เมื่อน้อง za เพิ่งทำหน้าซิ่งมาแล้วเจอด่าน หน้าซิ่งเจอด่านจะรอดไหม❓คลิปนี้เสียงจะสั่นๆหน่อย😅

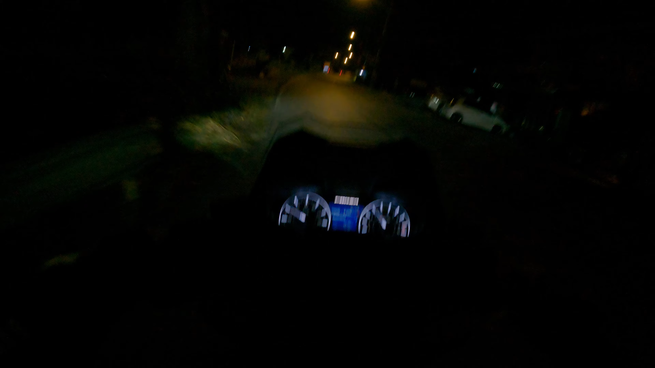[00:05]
นั่นว่าแล้วด่านทุกคนด่านจะโดนไหมเนาะวันนี้เนี่ยเดี๋ยวมาลุ้นกันนะว่าผมจะโดนคุณตำรวจเรียกหรือเปล่านะวันนี้ต้องมองกระจกครับเผื่อมีพวกเมาแล้วขับนั่นเห็นไหมนะว่าอะไรเลยพวกฝ่าไปแดง
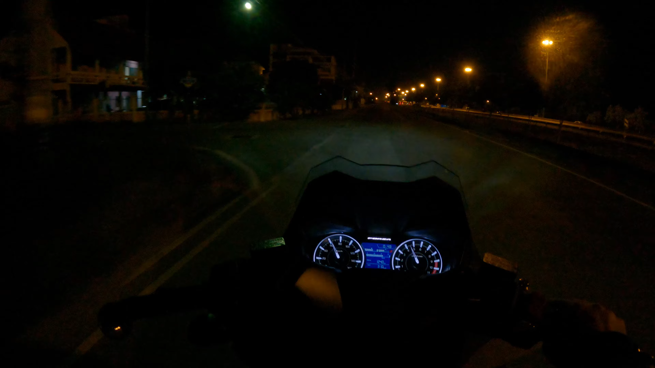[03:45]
้ซุ้มยาดองวันนี้ก็เงียบเหงานะก็อย่างว่าเลยนะวันนี้มันไม่ใช่วันหยุดนะวันนี้วันพฤหัสนะพรุ่งนี้น่าจะคึกคักวันศุกร์นะ
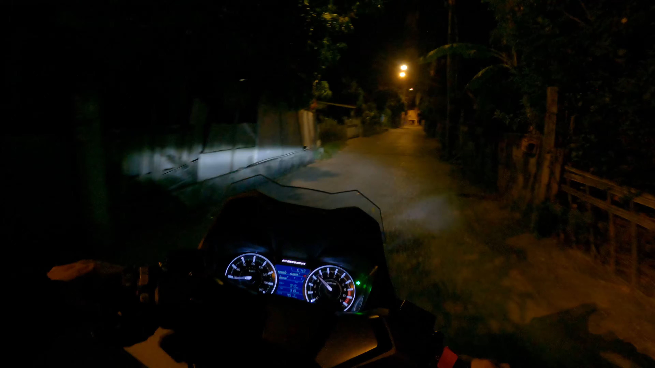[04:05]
ข้าวซอยนี้ก็ต้องระวังทุกคนอาจจะมีดักรอตีหัวเราได้นะต้องมองซ้ายมองขวาดีๆ okay. กระจกมองข้างนี่สำคัญมากเนี่ยช่วงที่เราชะลออย่างนี้เนี่ยมันโผล่พวดพลาดลงเรียบร้อยเลยนะ
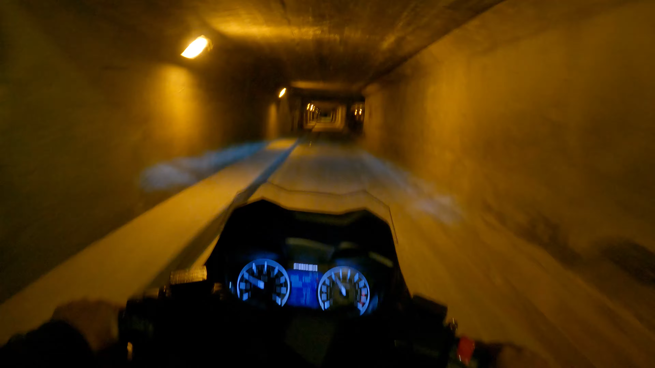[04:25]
สติต้องไวอะเข้ากันดึกเอ้ยออกกันดึกดิเอ้ยออกกันบ่ายโอ้ย นั่นใครมาทำอะไรอยู่บนสะพานเนี่ยส่งของกันหรือเปล่าเนี่ย
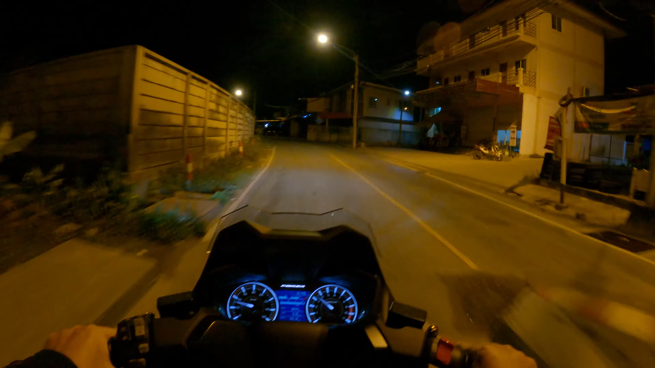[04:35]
นั่นว่าแล้วด่านทุกคนด่านจะโดนไหมเนาะวันนี้เนี่ยเดี๋ยวมาลุ้นกันนะว่าผมจะโดนคุณตำรวจเรียกหรือเปล่านะวันนี้มีไฟวิบวับวิบวับไหมอ ครับผม ไหนครับเน ี่ ย เพิ่งเลิกงาน ที่ไหนเอ่ย
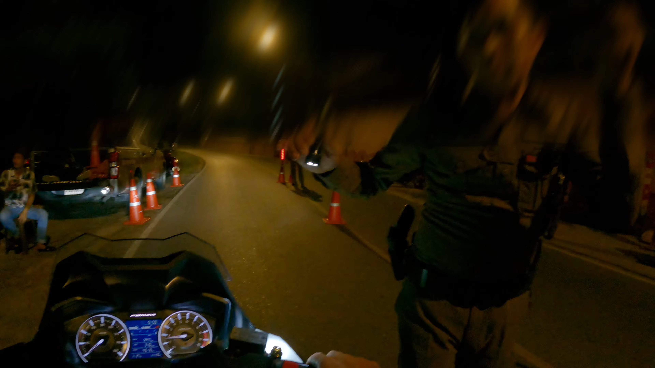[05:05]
ครับผม
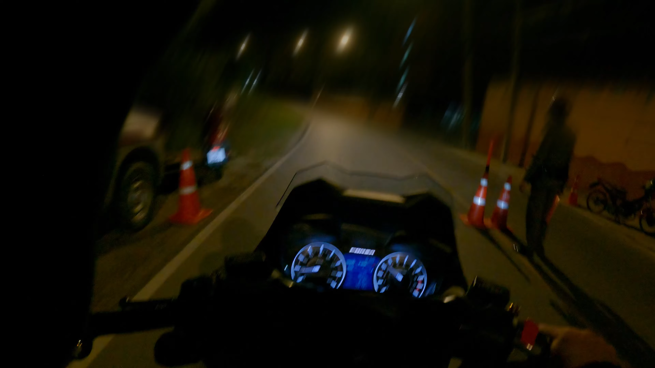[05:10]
เออที่รอดรอดเออคุณตำรวจรอด้วยเมื่อกี้จมูกโด่งมากฮะไปพิจารณาอีกเออรอจริงก็รอจริง โอเค ช่วงกลางคืนก็จะเป็นด่าน
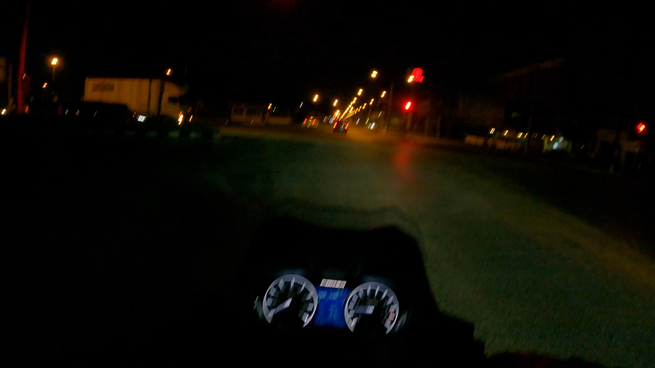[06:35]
้ต้องมองกระจกครับเผื่อมีพวกเมาแล้วขับนั่นเห็นไหมนะว่าอะไรเนี่ยพวกฝ่าไปแดงอันตรายมากฮะอยู่ชลบุรีเนี่ยดูมันขับรถดิเนี่ย
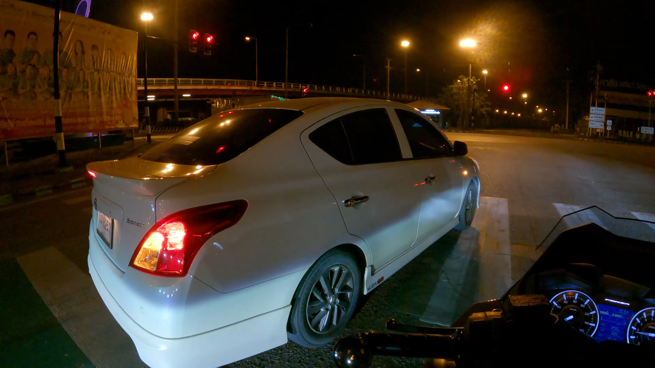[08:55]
อะไรของคันนี้วะเนี่ยโอ้ยตายแล้วจะรีบไปไหนวะเนี่ย